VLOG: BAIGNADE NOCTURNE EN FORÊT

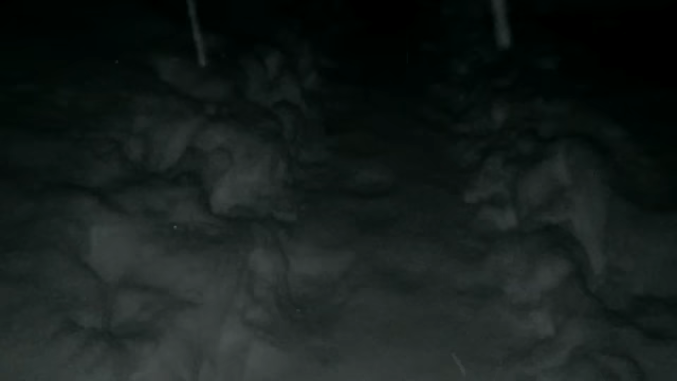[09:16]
So crazy! Regardez comme la neige brille! Et bon, mon traversé dessous de l'arbre et l'aventure! Oh god!